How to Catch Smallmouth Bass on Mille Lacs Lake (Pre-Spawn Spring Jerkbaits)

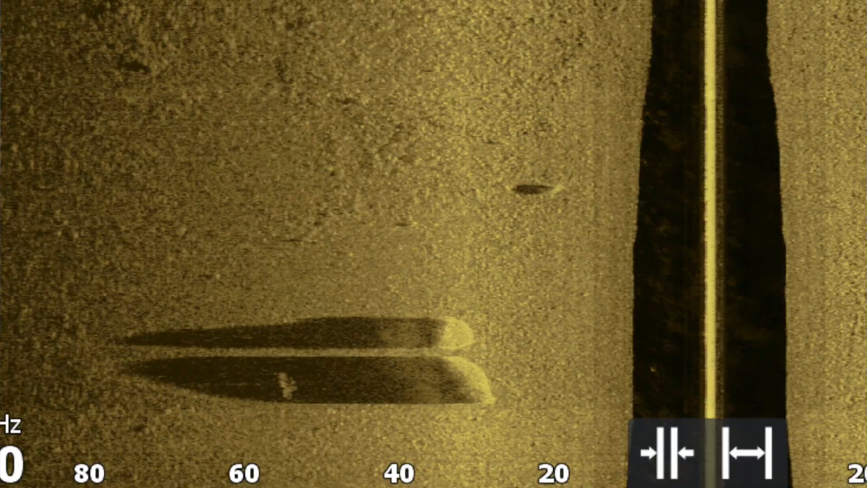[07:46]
Large boulders are great during the pre-spawn.
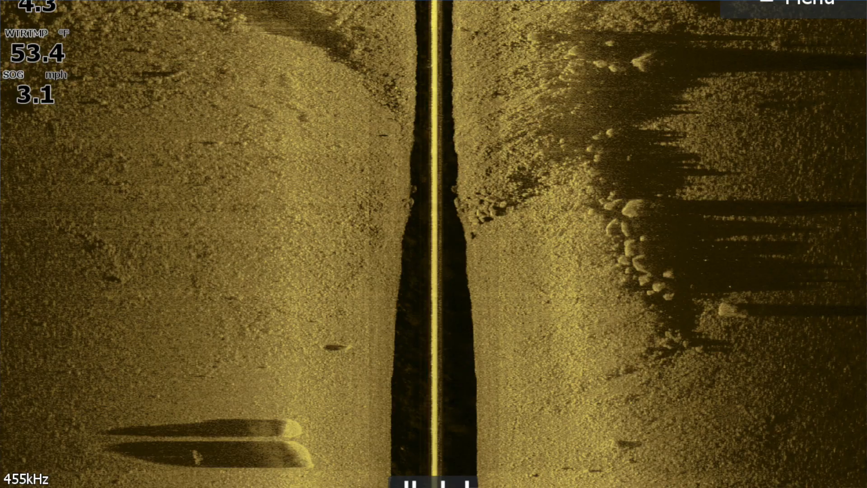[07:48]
On screen: water 53.4°F, speed 3.1 mph
Heavy rock spines and drop-offs with big heavy rocks on it.
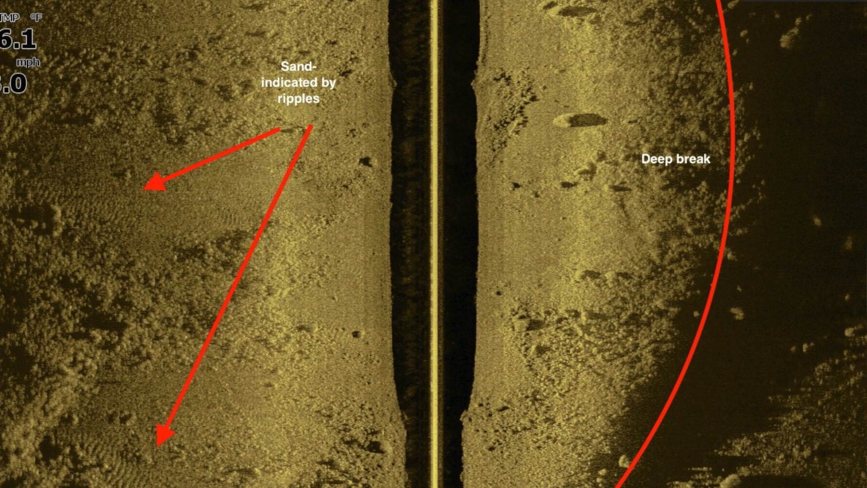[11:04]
Like they don't go that far.
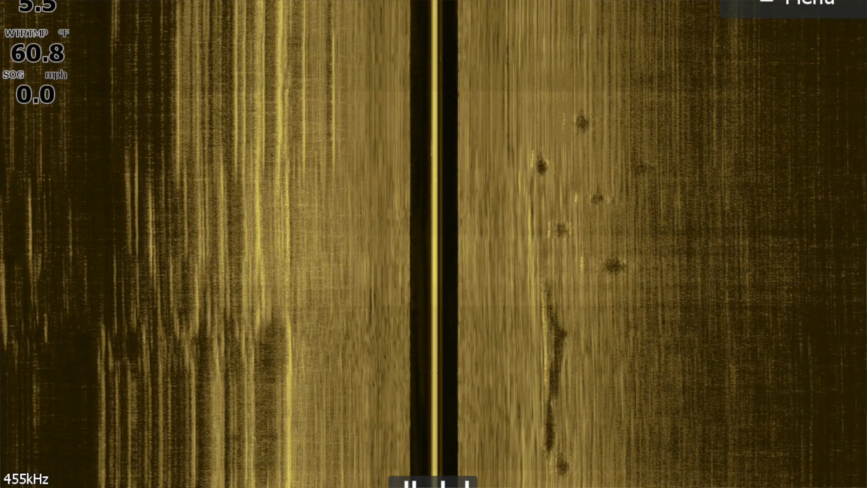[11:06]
On screen: water 60.8°F, speed 0.0 mph
They're just going to drop off the edge of the structure and sometimes they'll sit right at that edge.
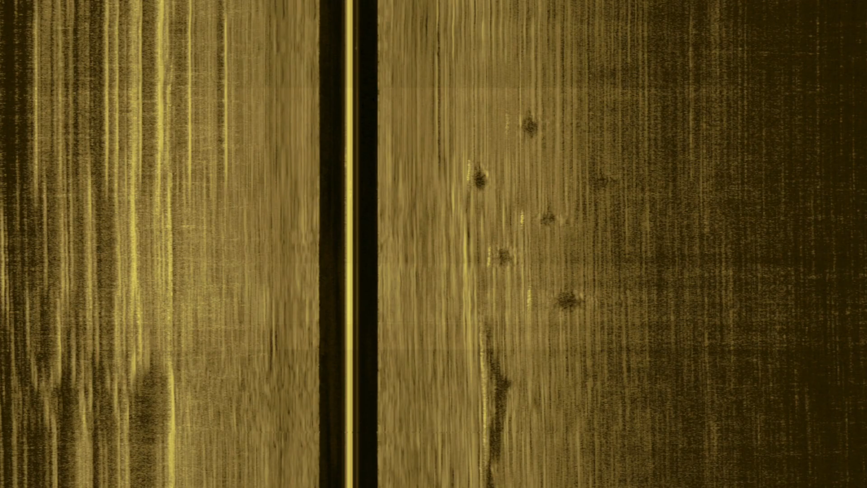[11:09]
Sometimes they may kind of go out and lounge around on a flat nearby but
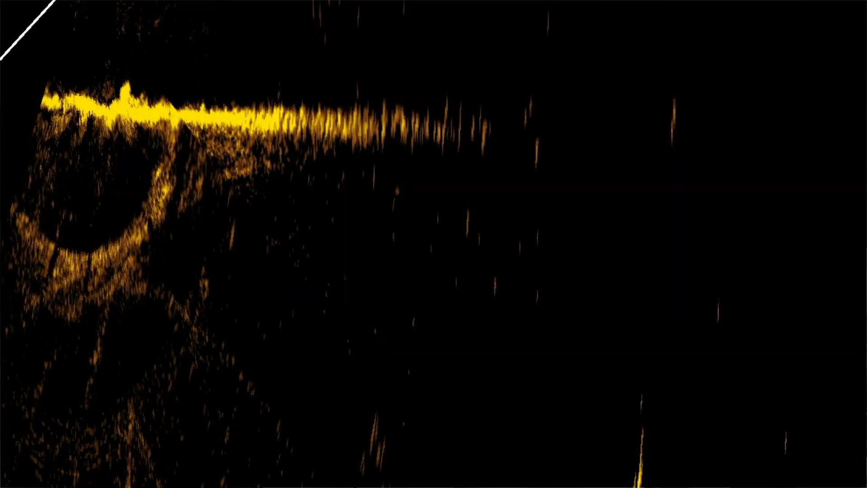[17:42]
But now with some of the latest electronics that are out such as live sonar or the forward facing sonar whatever you want to call it you can actually watch in deeper water in real time how that fish is reacting to your bait you can
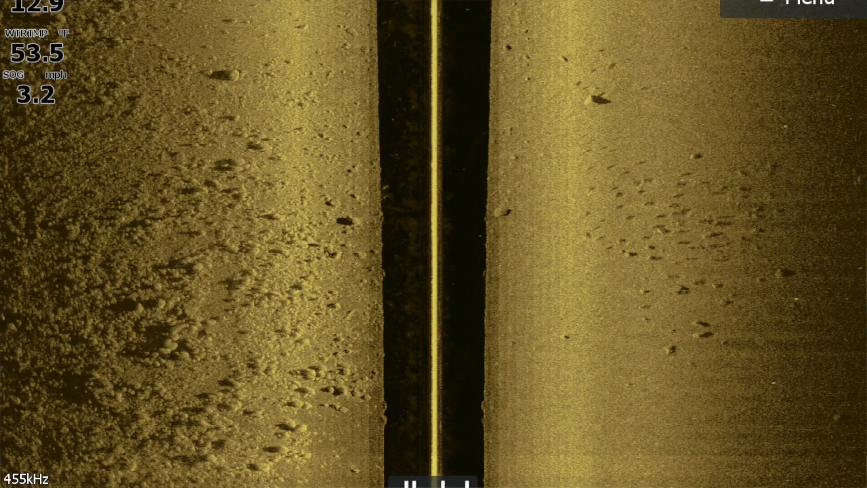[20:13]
On screen: water 53.5°F, speed 3.2 mph
find schools of fish out in that deeper water just lounging around oftentimes it'll be the deepest water near
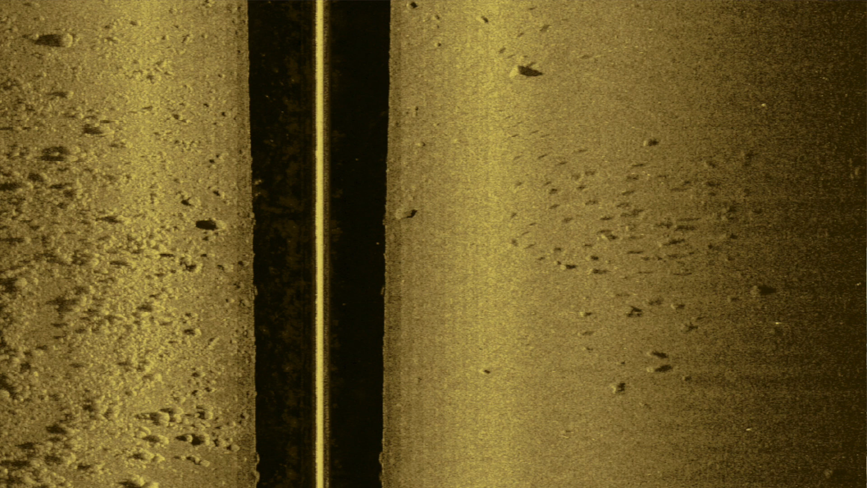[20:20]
where you were catching them before when I find those fish it's a trap it's a straight trap it it's
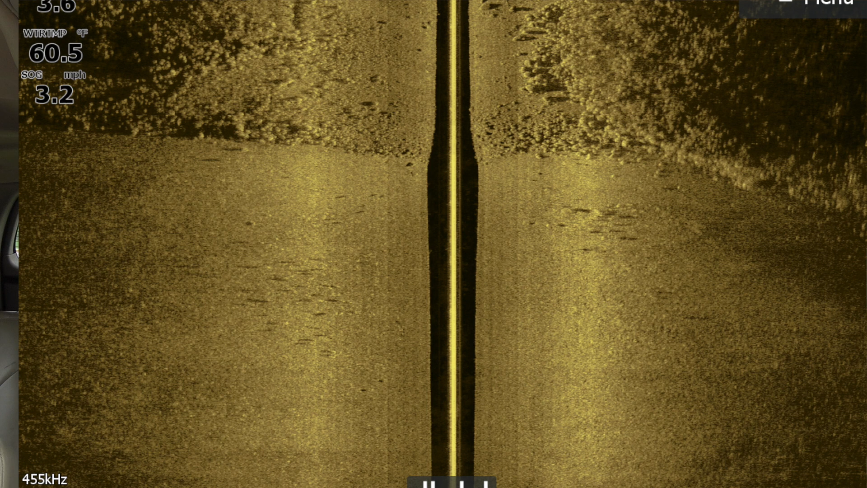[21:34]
On screen: water 60.5°F, speed 3.2 mph
I go to the nearest structure to those fish and oftentimes what you'll see is a hard edge or a spine with
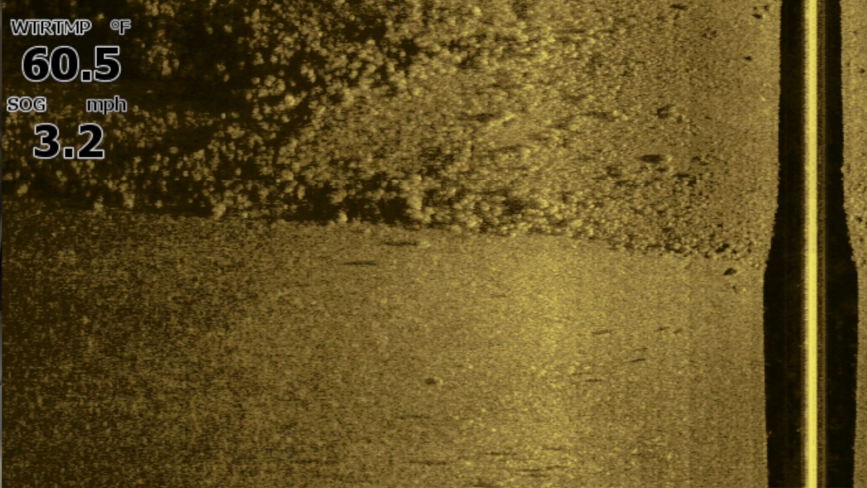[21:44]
On screen: water 60.5°F, speed 3.2 mph
boulders on it you'll find some significant structure near that school of fish whatever that nearest structure is I'm going to